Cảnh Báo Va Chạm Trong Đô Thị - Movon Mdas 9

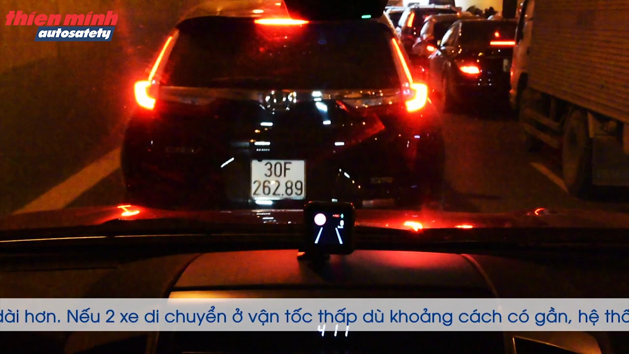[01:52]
Nếu hai xe di chuyển ở vận tốc thấp, dù khoảng cách có gần, hệ thống vẫn tính toán đang ở khoảng cách an toàn, nên sẽ không đưa ra cảnh báo. Movon sẽ chỉ đưa ra cảnh báo khi thời gian dẫn tới va chạm của hai xe thực sự nguy hiểm.